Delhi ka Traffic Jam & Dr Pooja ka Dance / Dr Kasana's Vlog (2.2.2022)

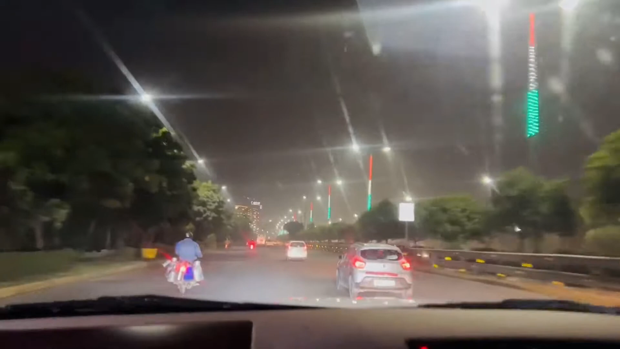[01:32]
तो दोस्तों भी जा रहे हैं हम डेली विन्वेड़ा हम पहुच चुके हैं और बस डी एंडी पहुचने वाले हैं
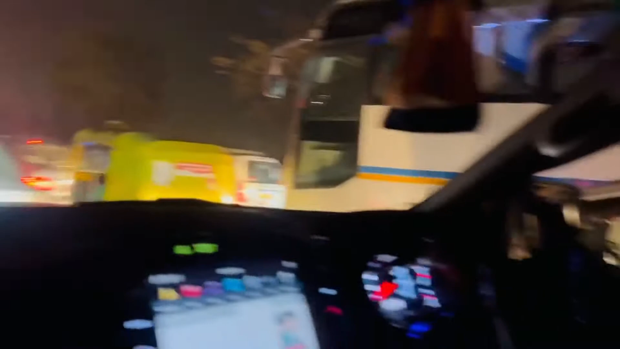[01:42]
अब पिछले 15 मिनट से यहीं पर खड़े हैं डी एंडी निकलते इतना ज्यादा जाह में इतना ज्यादा जाह में
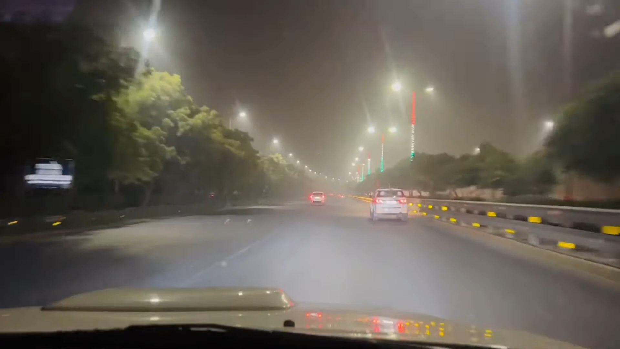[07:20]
निकल के आ रहे हैं तो भाई साव यह रोड तो ऐसे लगता है बिलकुल एकदम जननत का
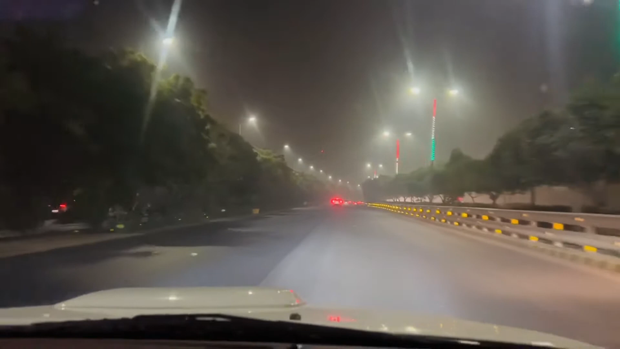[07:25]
रोड एकदम जबरदस्त एकदम खुला-खुला-बेदम पहतरिन ड्राइव और कहां वो रोड जो है अबने